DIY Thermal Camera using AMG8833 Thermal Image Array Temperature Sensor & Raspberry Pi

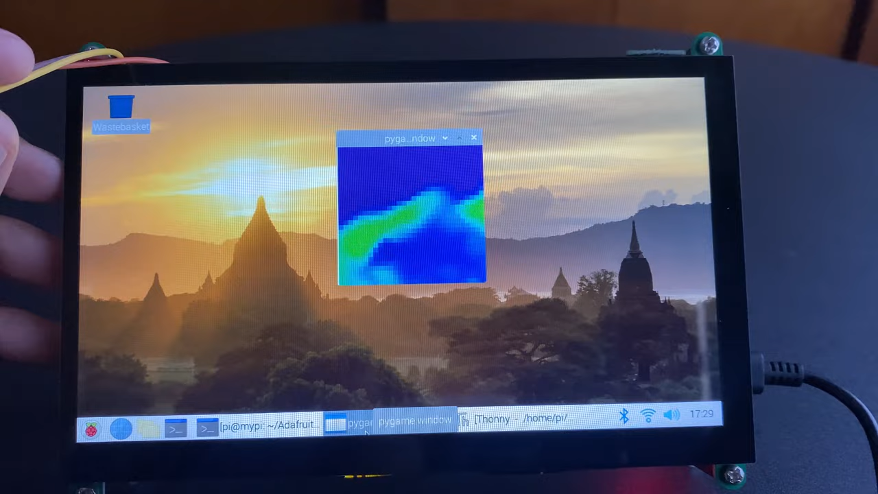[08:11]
After a few seconds, a window will pop up that will display the thermal images. If you move your palm and fingers in front of the camera,
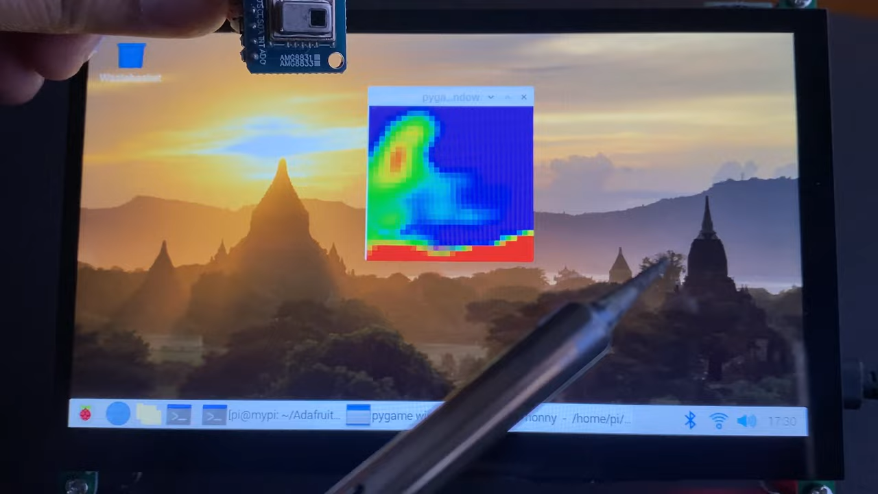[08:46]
Okay, this was one of the ways to visualize the thermal images.